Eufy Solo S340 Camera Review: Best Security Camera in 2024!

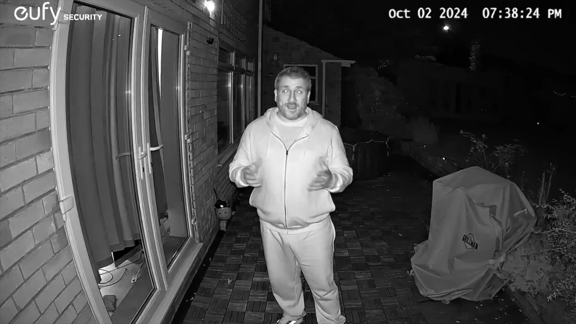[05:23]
job here the night vision here you can see my face really really clearly again the camera can follow me around wherever i go so yeah any intruders or anything like that that come through the night obviously i'm really really safe with this camera knowing it can pick up that kind of footage the camera also does have a